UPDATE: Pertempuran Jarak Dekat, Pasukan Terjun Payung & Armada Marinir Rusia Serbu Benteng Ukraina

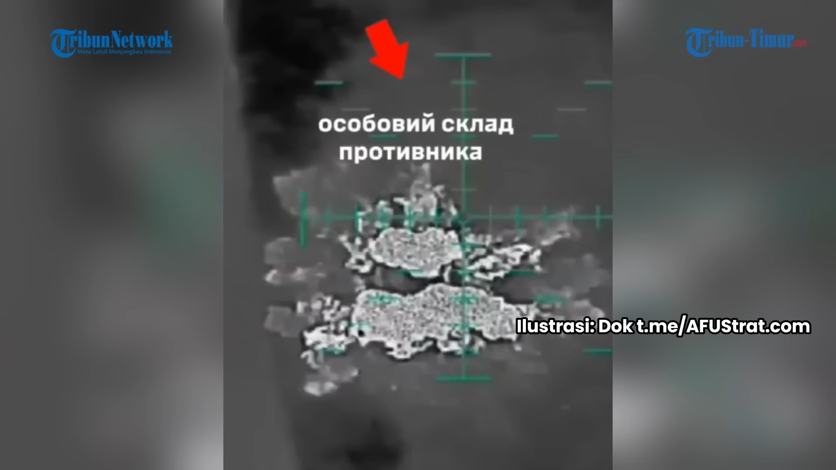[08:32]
Staf Umum Ukraina mengonfirmasi serangan terhadap depot senjata Tihoretsk di Krasnodar Krai,
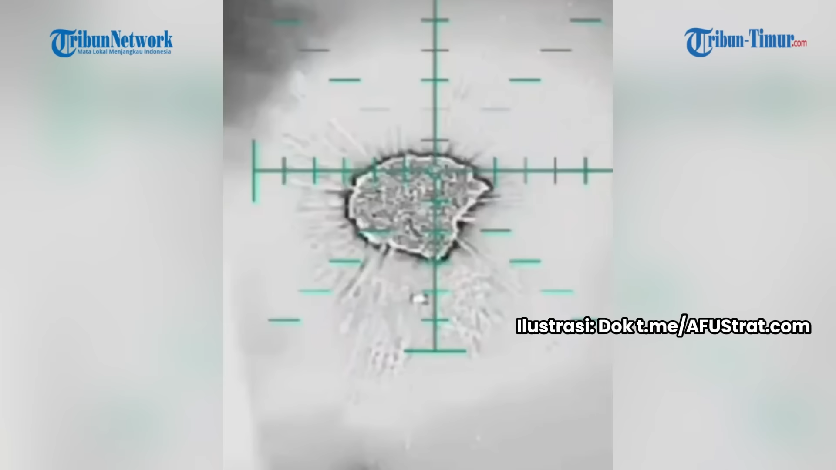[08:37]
yang disebutnya sebagai salah satu dari tiga depot amunisi
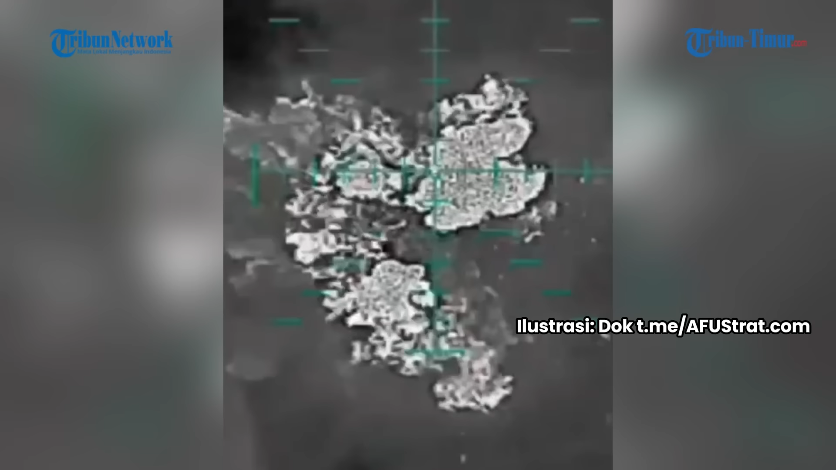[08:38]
terbesar di Rusia dan salah satu fasilitas penyimpanan utama dalam sistem logistik militer Rusia.
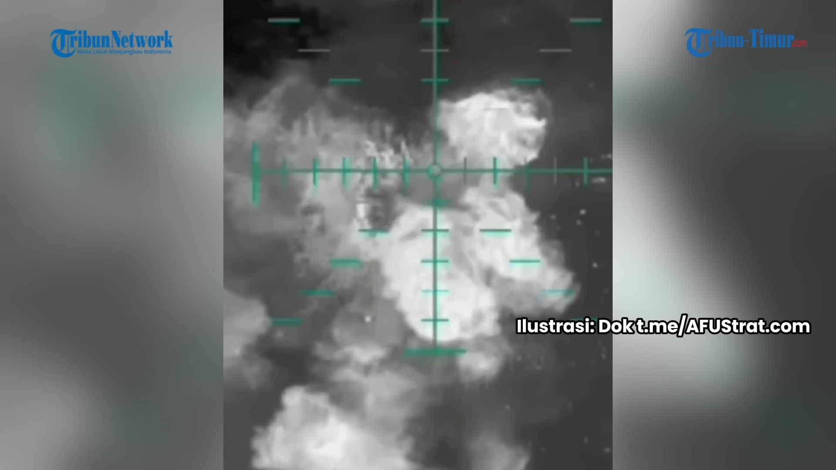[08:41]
Menurut informasi yang tersedia, pada saat serangan, eselon lain berada di wilayah gudang senjata,
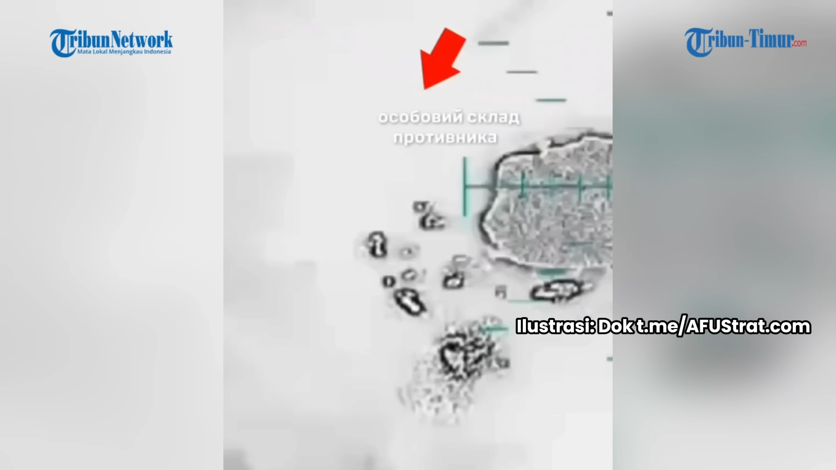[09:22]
Puing-puing yang jatuh dari salah satu pesawat nirawak tersebut menyebabkan kebakaran yang menyebar ke benda-benda peledak. Ledakan pun terjadi.